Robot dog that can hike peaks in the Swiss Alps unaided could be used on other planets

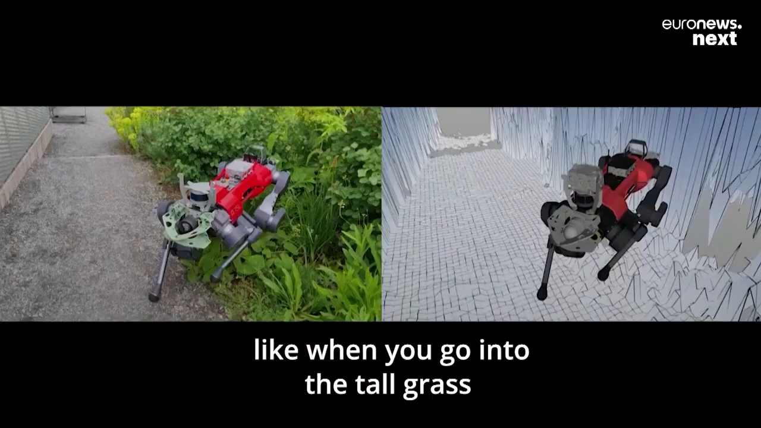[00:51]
Like when you go into the tall grass and those obstacles appear as a slippable object for the robot.